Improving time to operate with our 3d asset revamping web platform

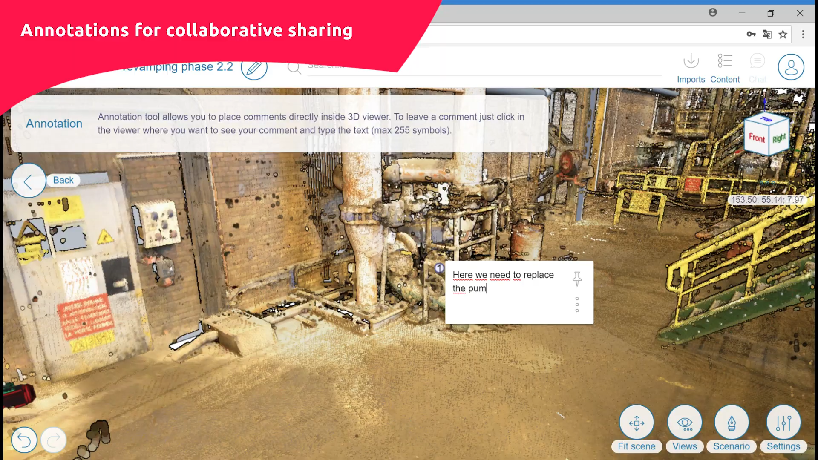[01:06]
He uses the annotation feature to inform the other operators and is also able to make a screenshot.
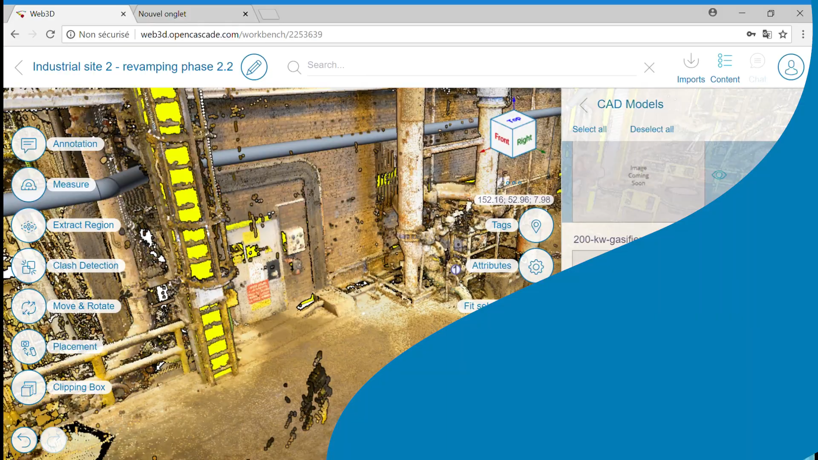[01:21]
Here the pump he has chosen appears directly in the virtual plant and can be followed by the tag.
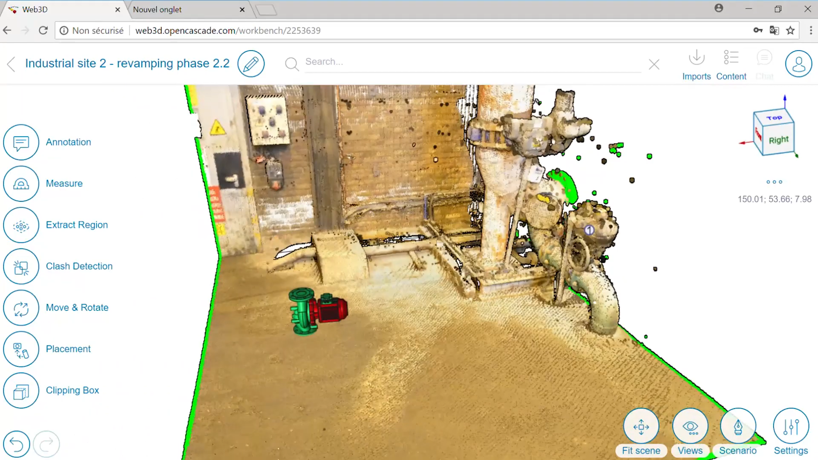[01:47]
region and the elements to virtually be extracted to put the new pump in place.
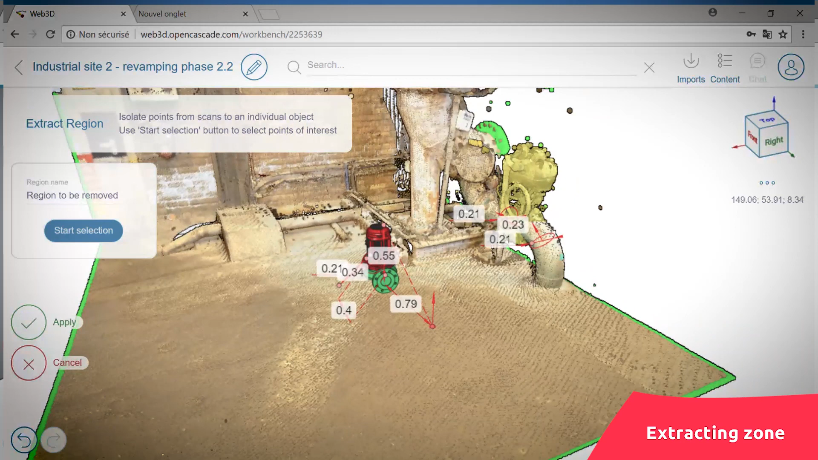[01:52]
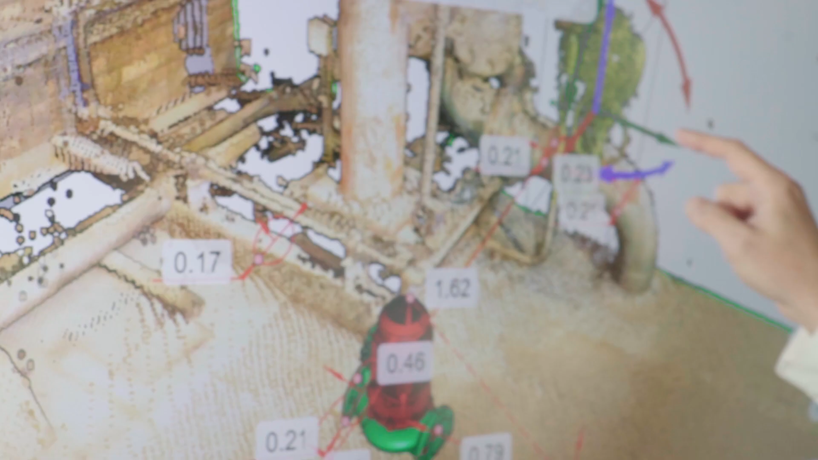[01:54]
The pump can be moved to its new location.
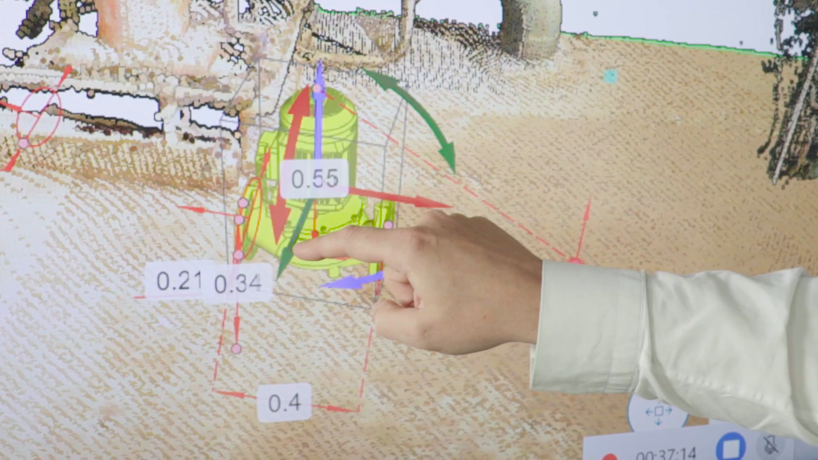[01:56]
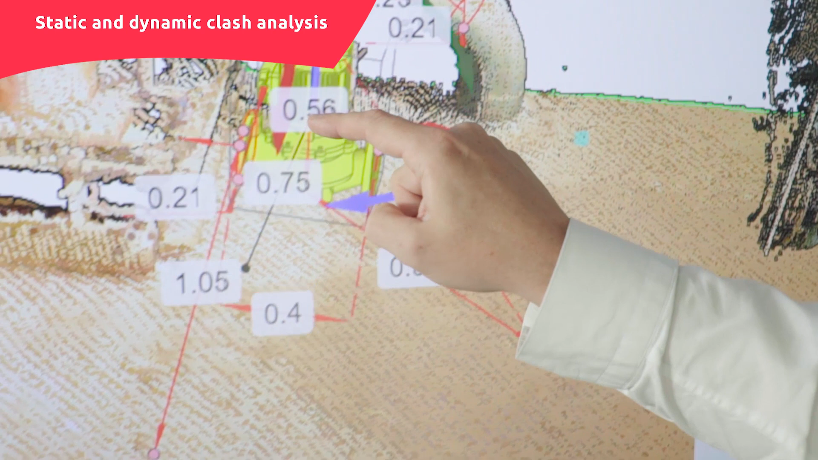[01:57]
It becomes red in case a clash has been detected, otherwise it remains as it is. Measures are still on.
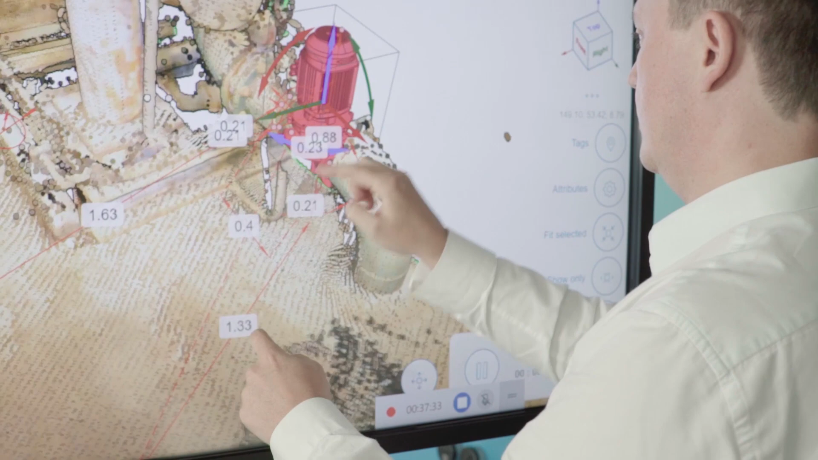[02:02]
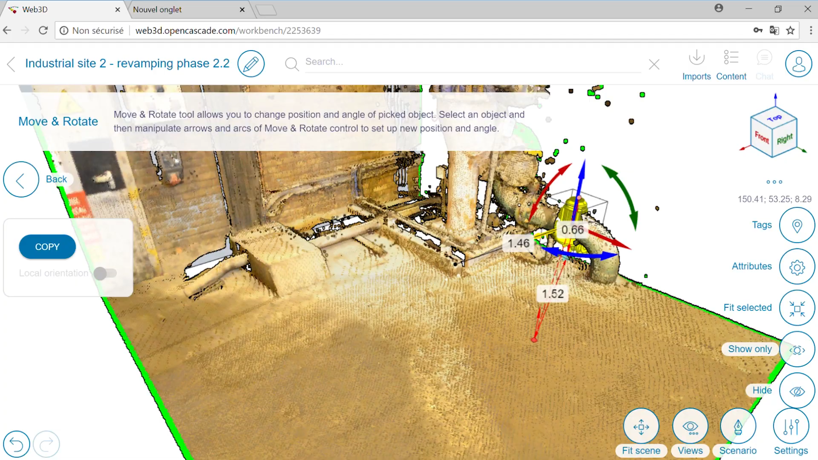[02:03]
A global view may be obtained thanks to the rotation capability.
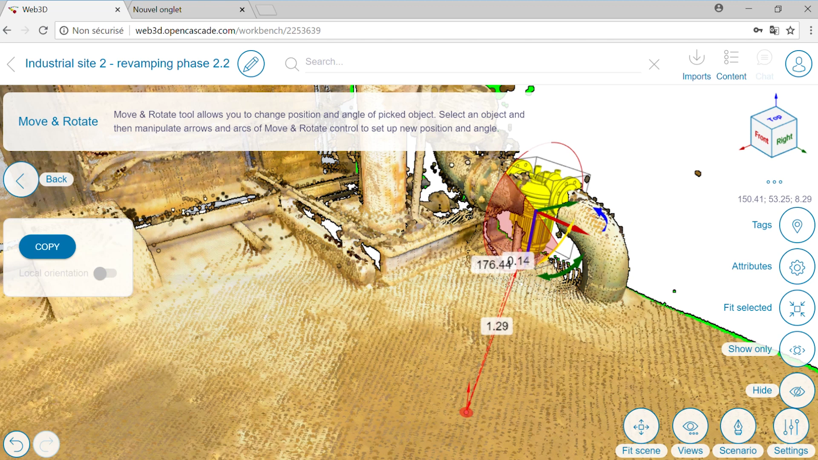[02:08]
After the new pump is ready, the client can refine the request by checking data such as location.
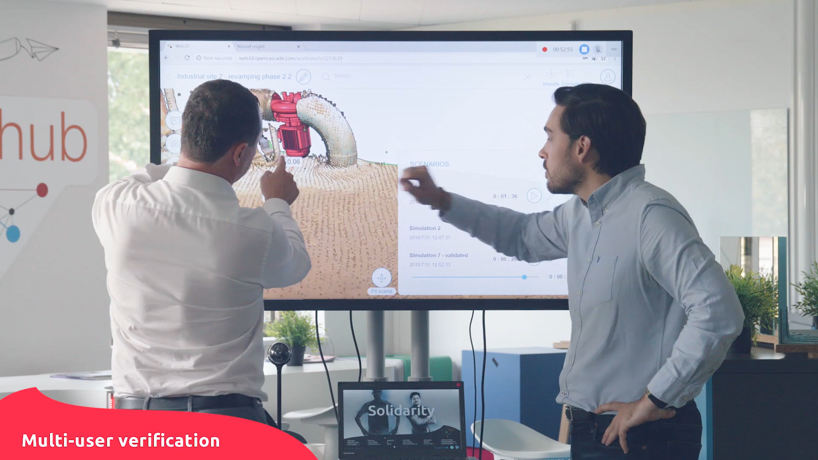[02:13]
The engineer can interact physically or virtually with
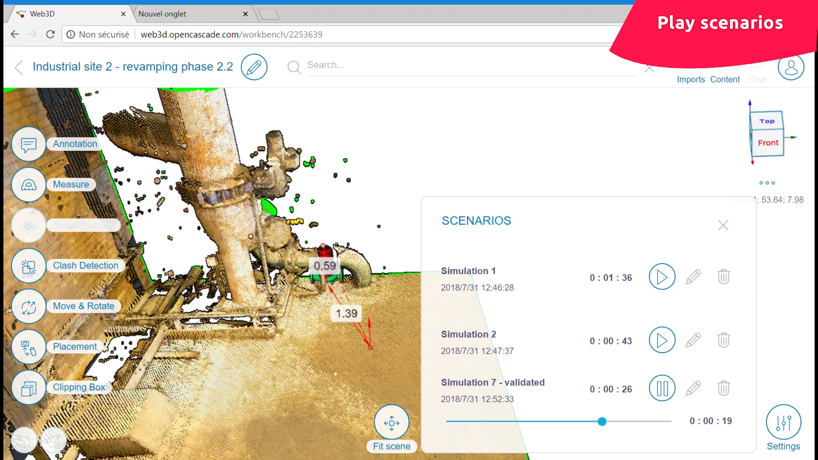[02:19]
the client to simulate different scenarios that are recorded and can be shared via a simple button.
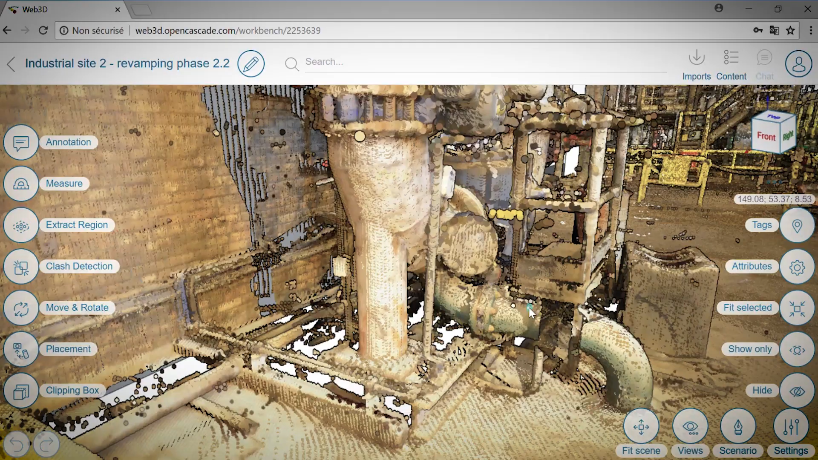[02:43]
The technician can navigate throughout the plant thanks to an immersive mode to check the changes or validate the exact location of an operation.